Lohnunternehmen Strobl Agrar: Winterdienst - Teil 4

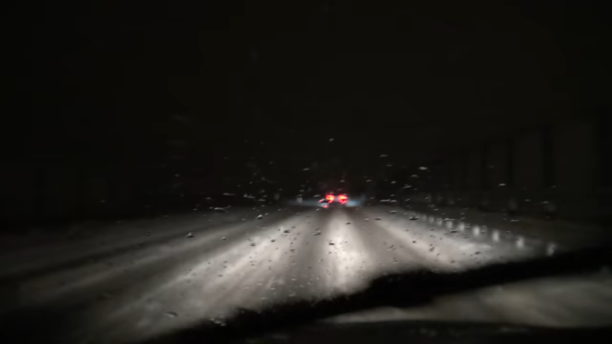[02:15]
Morgens früh um zwei Uhr klingelt unser Telefon.
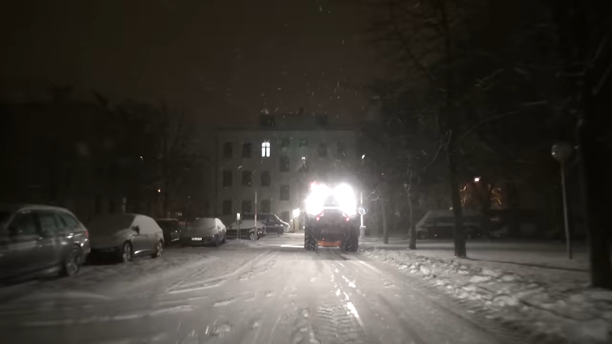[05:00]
Zwischen 3 und 4 Uhr kämpft sich an diesem Morgen auch
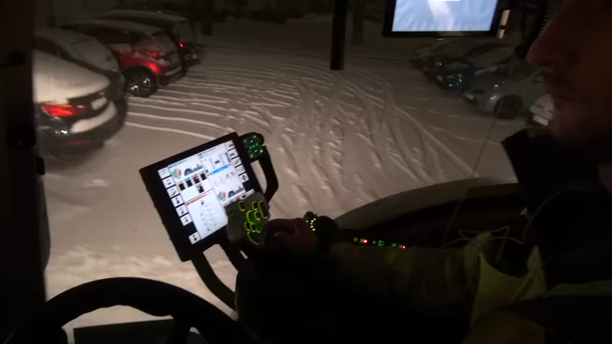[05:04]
Fahrer Roland mit dem Fendt 720 Vario von Auftrag zu Auftrag.
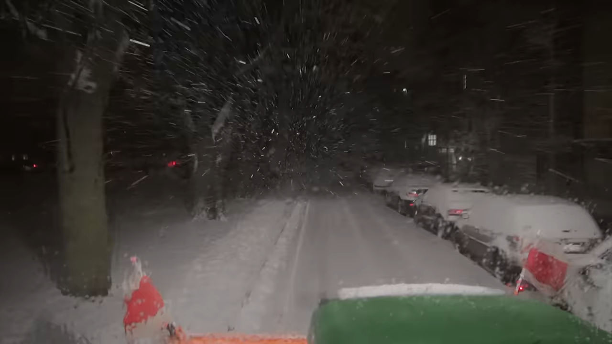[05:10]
Die engen Straßen der Stadt, die parkenden Autos und unter dem Schnee versteckte Bordsteinkanten und Gullis verlangen bei der Arbeit trotz der Uhrzeit höchste Konzentration.